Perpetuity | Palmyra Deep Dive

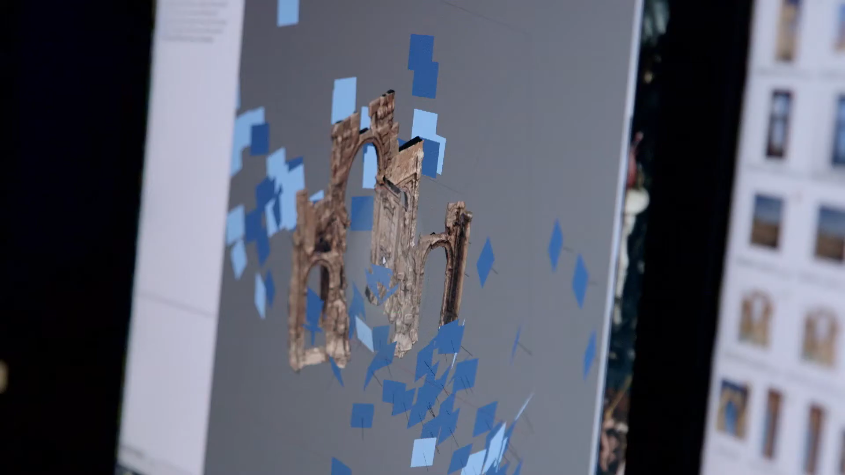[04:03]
So photogrammetry is the process of taking multiple images,
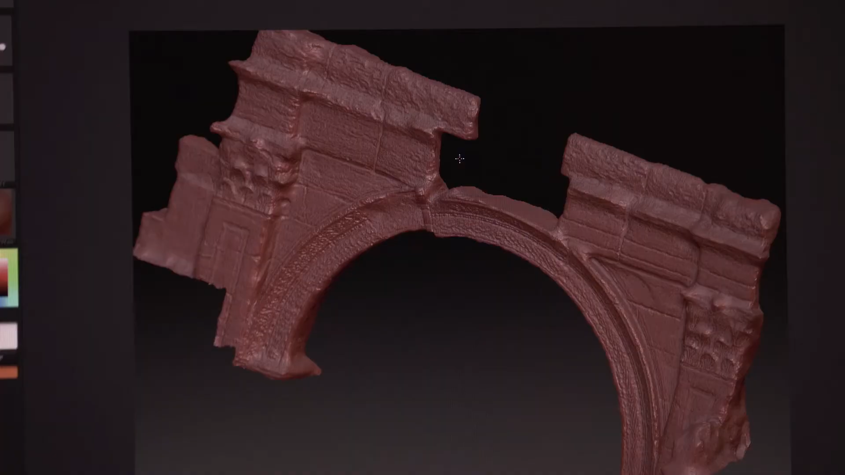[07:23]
details of the different carvings on it and tile structures.